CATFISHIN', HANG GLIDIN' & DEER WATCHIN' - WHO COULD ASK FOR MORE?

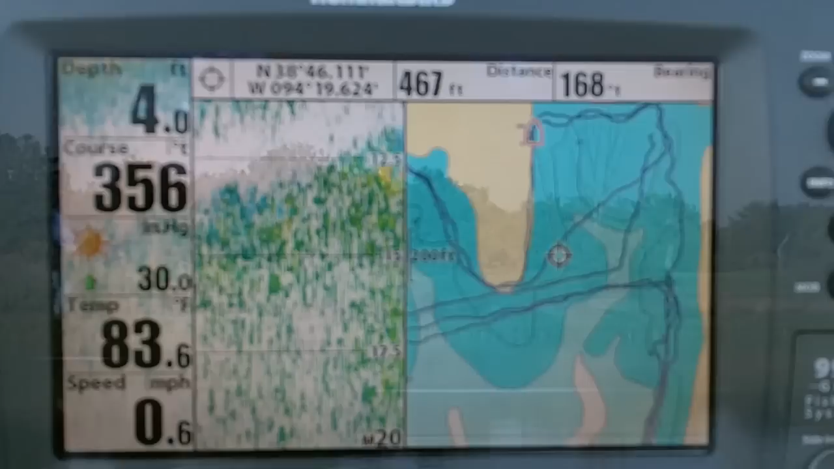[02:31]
On screen: depth 4.0 ft, water 83.6°F, speed 0.6 mph
this entire northeast end of this lake is extremely shallow water around the edges
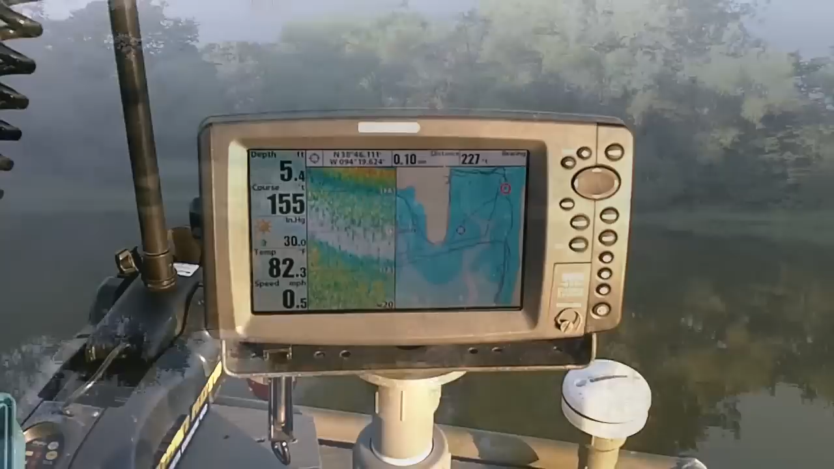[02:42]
On screen: depth 5.4 ft, speed 0.5 mph
well no luck in the shallows maybe we'll slip over here along the dam and